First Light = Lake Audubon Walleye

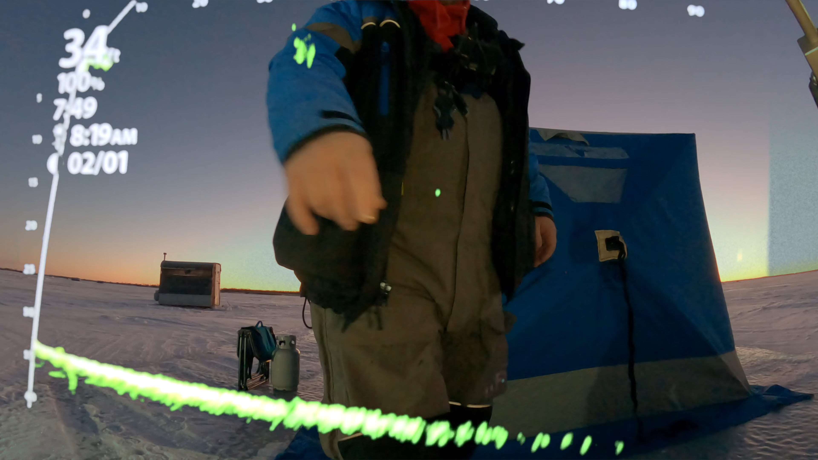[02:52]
Yeah, I see there might be one right here, right now, actually.
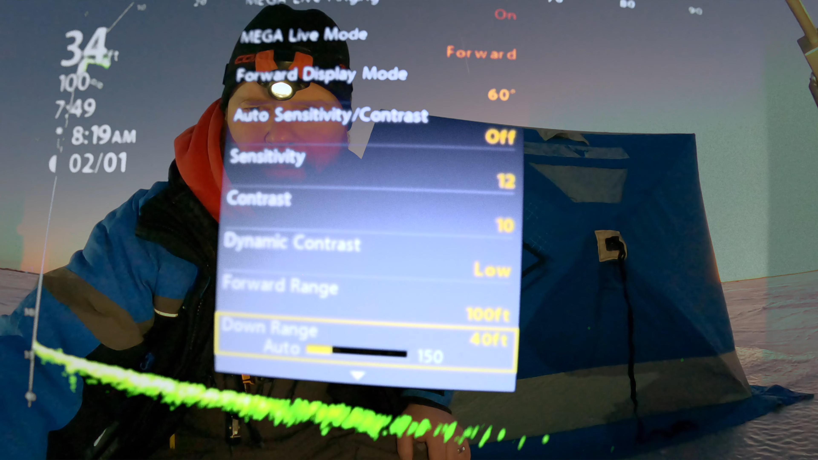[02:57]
Right on the bottom.
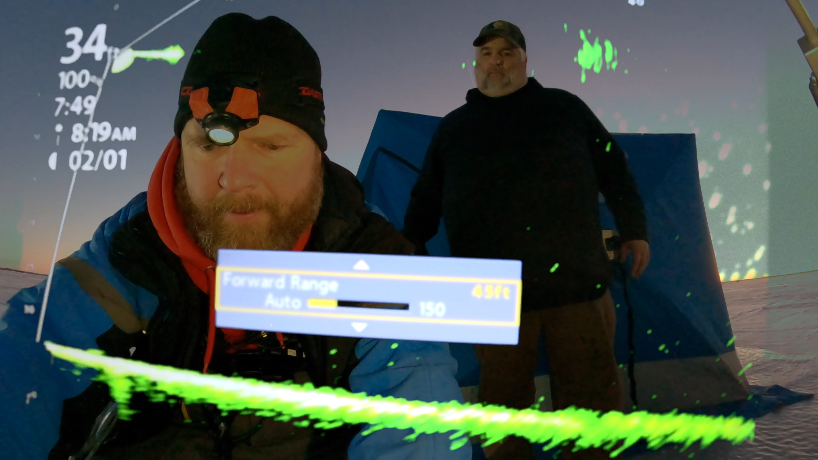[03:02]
Yeah, we're marking the concept coming up. I guess I've got more and more grabbing the spot for him earlier.
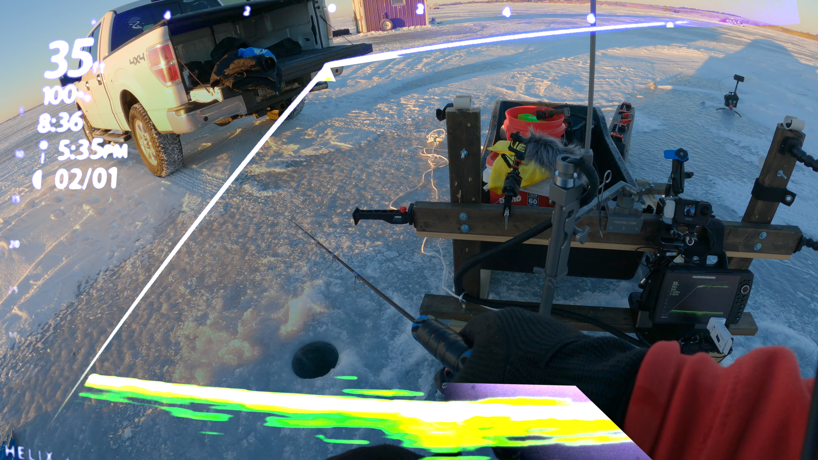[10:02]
This looks like a nice mark here. See if I can get him to come up. There's a nice bunch of fish down here right now. I was going to sit in the hub, but it's just going to be a perfect day out. The only thing I'd want to sit in the hub for is to keep the sun off my face. Keep from getting sunburned, but... As it is right now, our first light is doing pretty good.
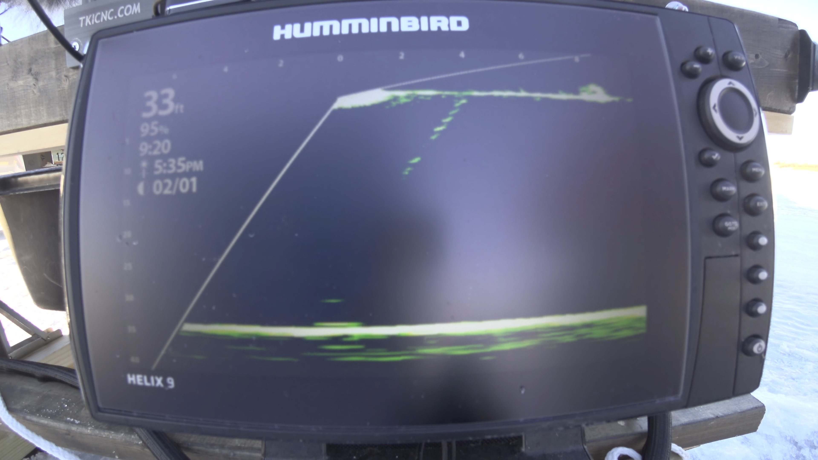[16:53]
On screen: depth 33 ft
I think it's looking. I think it's looking is what it's doing.